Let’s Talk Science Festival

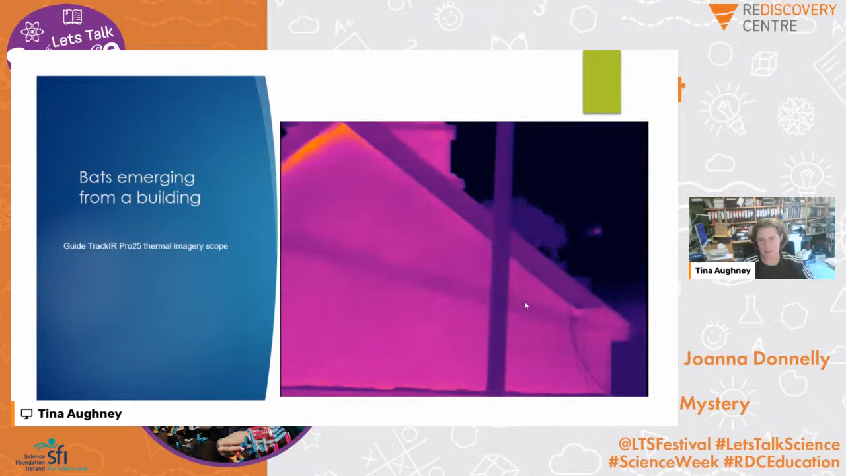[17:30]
blobs of light coming out as they're emerging from the actual roost. And this is a roost that I surveyed down in County Cork. And it's a soprano pipistrelle roost. And literally we use the film to get a good, accurate count of how many bats are roosting in the building. This is also some thermal imagery. We have different colour palettes to bring up the bats. Each surveyor has different colour schemes they prefer. So this is one that was sent to me by Harm. He's a bat worker down in County Wexford.
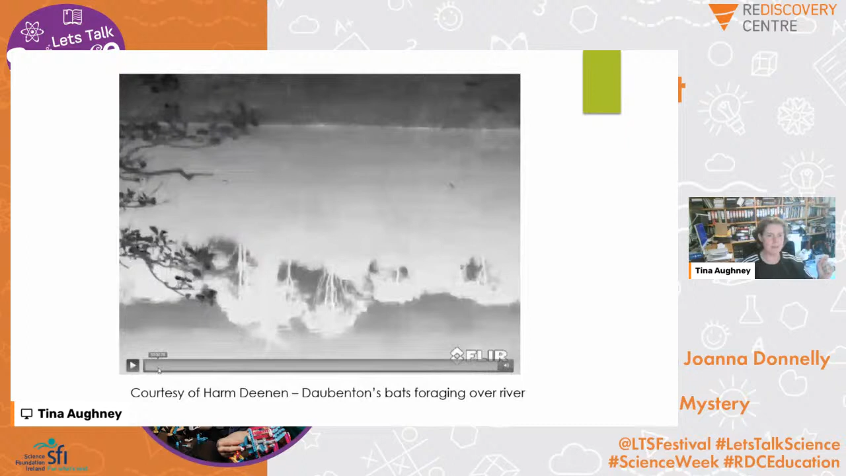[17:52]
And he was filming Dobbin's bats on Johnstown Castle. And you can see all the little bats foraging across river. As I mentioned, Dobbin's bats skim across the surface of water continuously,
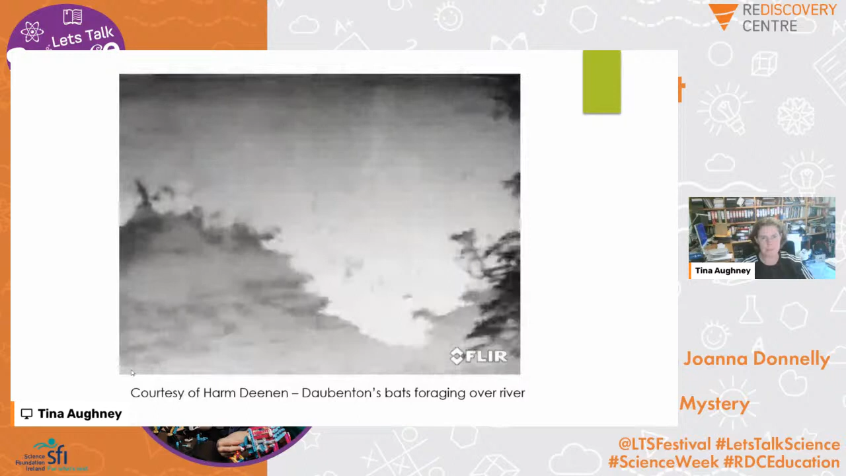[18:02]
munching on emerging caddisfly and stonefly and mayfly. And it's amazing to see. And you see that in relation to just the heat signatures, the warmest part of the body is the actual body of the bat,